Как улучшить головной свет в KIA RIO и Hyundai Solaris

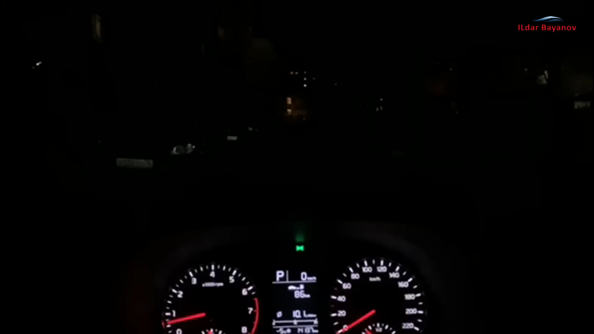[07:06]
На свою машину Kia Rio X 2021 года в заводские рефлектора я заменил оптику, поставил биеледовские фары и английские глазки.
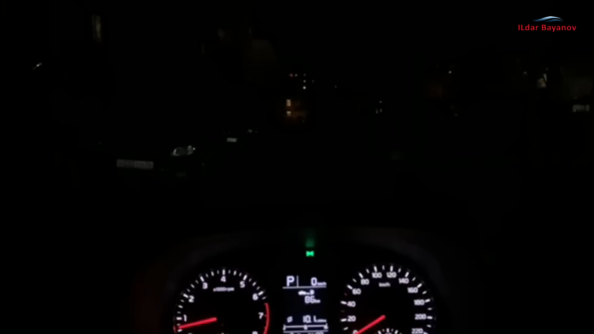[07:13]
Сейчас я вам покажу, как светит ближний и дальний свет. Вот это у нас ближний. Вот это у нас дальний.
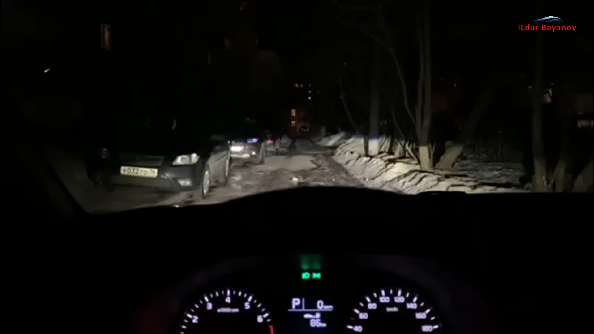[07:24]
То есть передвигаться по трассе комфортно и по городу очень. Сейчас я вам покажу, как выглядят ангельские глазки, но камера, к сожалению, не может передать, как они выглядят. Сильно бликует. Я приложу фотографии. Заказывал я у наших местных ребят в городе Кострома. Все обошлось мне в 21 тысячу рублей вместе с расклейкой и со сборкой фар. То есть расклеивали они прямо по шву, без всяких дефектов, без всего, и дали еще дополнительную гарантию.